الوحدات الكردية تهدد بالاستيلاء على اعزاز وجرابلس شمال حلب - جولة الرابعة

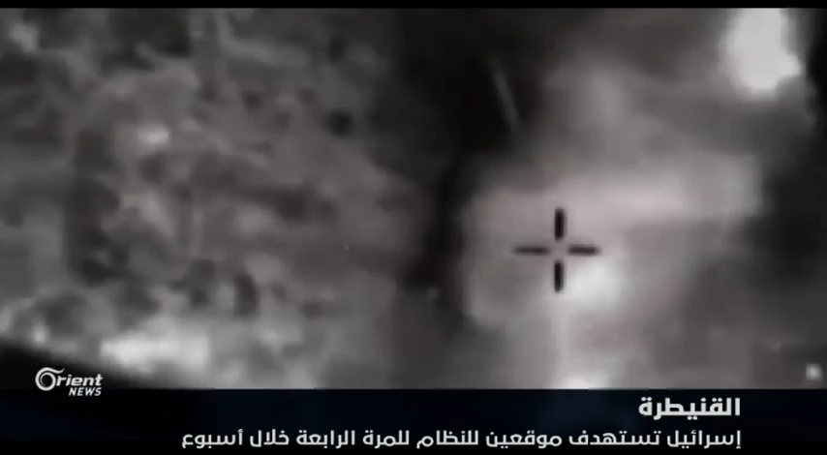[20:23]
النظام في نقطتين عسكريتين الأولى في محيط بلدة الصندانية الشرقية والثانية عند أطراف مدينة البعث ما أدى لمقتل عنصر من ميليشي حزب الله وإصابة آخر بجروح بحسب ما نقلته مصادر ميدانية وقال الجيش
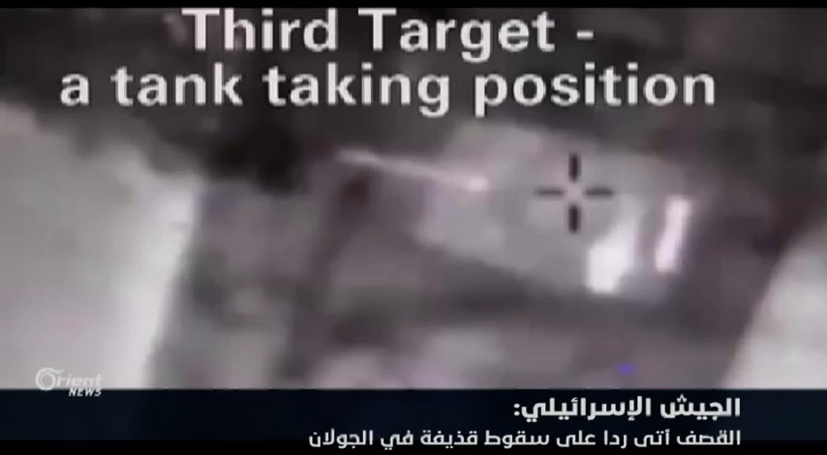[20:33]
الإسرائيلي أن تلك الغارات أتت ردا على سقوط قذيفة في الجولان مصدرها